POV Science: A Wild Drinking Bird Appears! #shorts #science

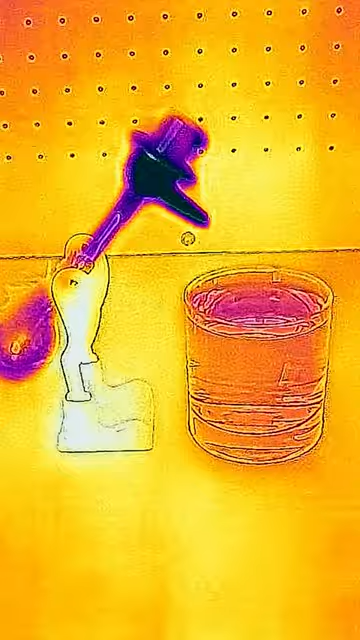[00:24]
The water on the felt head is evaporating, and just like how you're cooled when your sweat evaporates, it's cooling the bird's head.
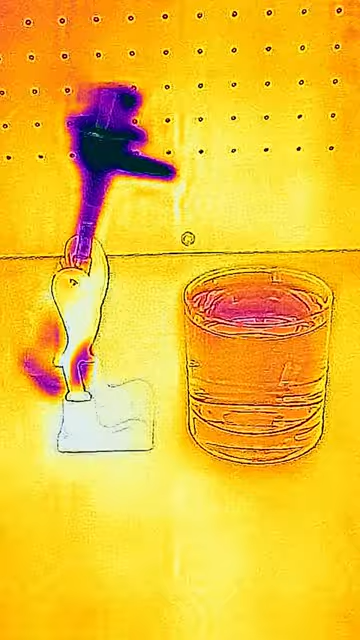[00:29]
This cooling creates condensation of the methylene chloride vapor, creating a partial vacuum inside the body of the bird, which sucks up the liquid.